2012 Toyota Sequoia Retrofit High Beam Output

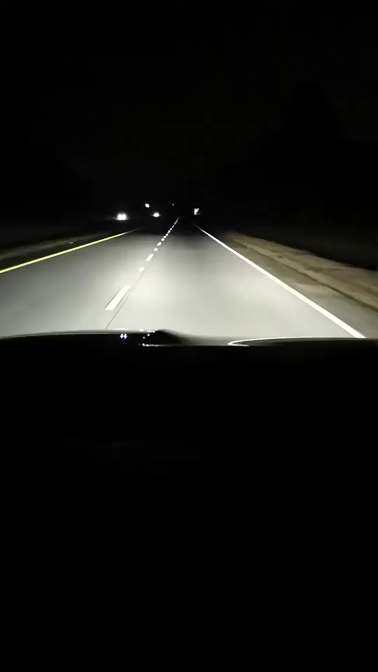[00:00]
Okay, I'm gonna wait the traffic clear out and then show the heavenly of high beams. Okay, this car is gone. Okay, this car is coming. I don't want to startle them. All right, I'll turn on 1, 2, 3. Yeah.
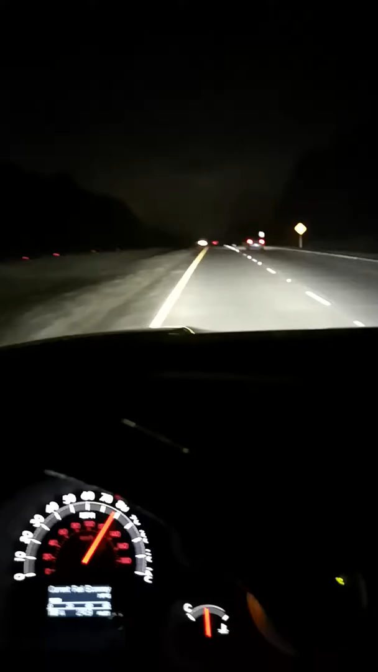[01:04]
It lights up perfectly where it needs to be. So I can't complain. Yeah, of course I can't even light them up no more just because there's too many people. Don't want to blind anybody, but just an idea. I totally recommend the profile high lens for the high beams. I totally recommend them. And I also recommend the HIDs, the NHK G5 ESL.
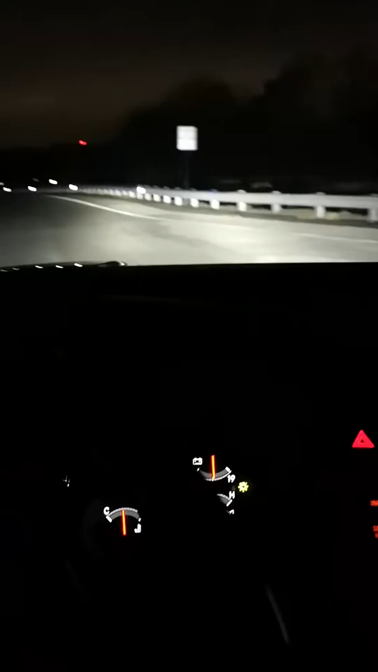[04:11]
Yeah, so okay, all right, we do get to light them up. All right, see if y'all can tell any difference. Yeah, it's the problem with when you want to do something, you can't do it. But I do say, yeah, these are good for distance. Like above the cutoff, the distance is awesome. As you can see, like, yeah, all that is lit up.